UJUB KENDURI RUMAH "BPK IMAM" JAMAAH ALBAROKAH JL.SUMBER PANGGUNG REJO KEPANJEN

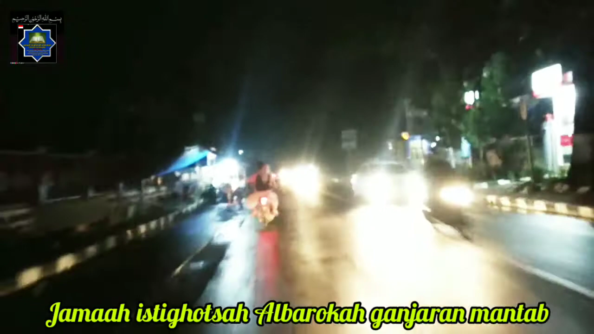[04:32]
Inilah suasana di depan Stadion Kanjuruhan Kepanjen Selasa tanggal 21 September 2021.